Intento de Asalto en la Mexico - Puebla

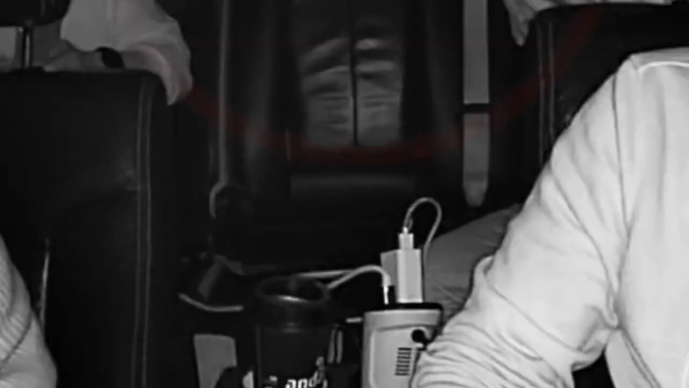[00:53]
Cabe mencionar que tras haber logrado escapar del acto ilícito, los jóvenes lograron detenerse en una zona poblada y de comercio en donde solicitaron ayuda.